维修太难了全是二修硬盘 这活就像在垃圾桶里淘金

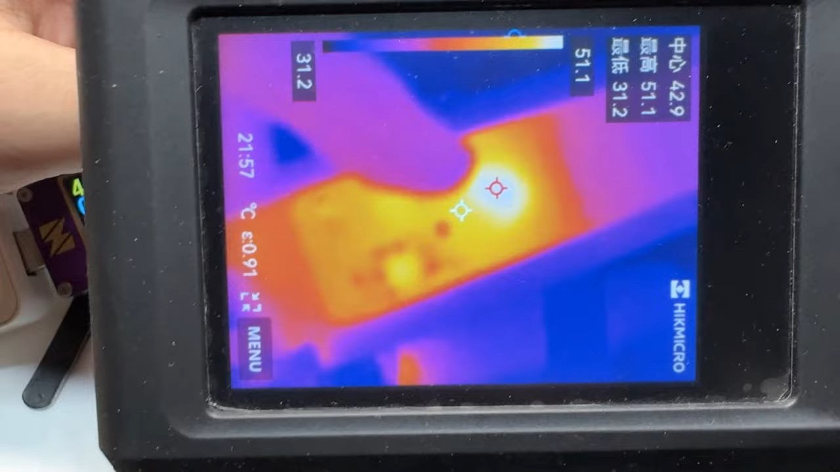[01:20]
究了一会发现这个主控发烫是比较严重的虽然说正常工作的时候主控也会发烫但是结合刚才短接没有反应的情况来看